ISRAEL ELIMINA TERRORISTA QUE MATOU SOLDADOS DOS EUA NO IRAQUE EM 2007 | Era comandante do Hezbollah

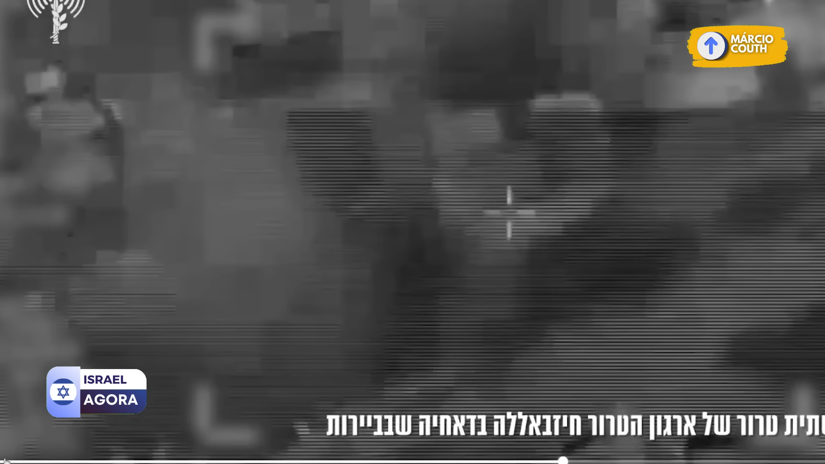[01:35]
Vejam que vários prédios, várias estruturas estão indo literalmente pelos ares, meus amigos.
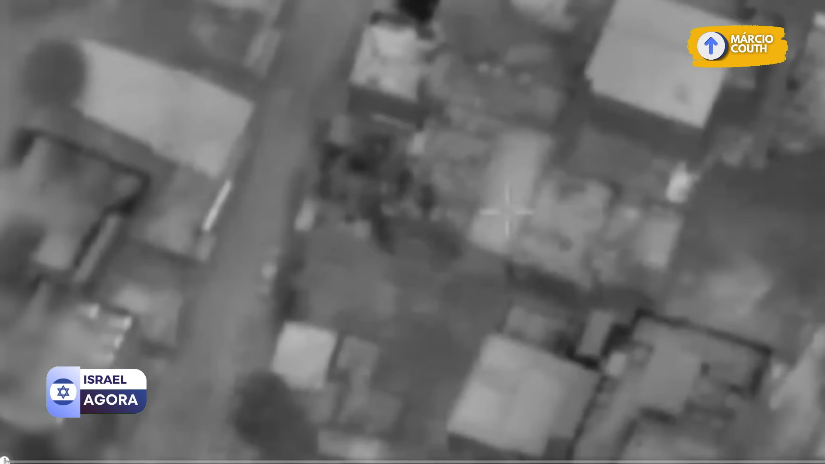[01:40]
Meus amigos, isso é Beirute. E você pode ouvir o som dos jatos da Força Aérea voando sobre aquele lugar.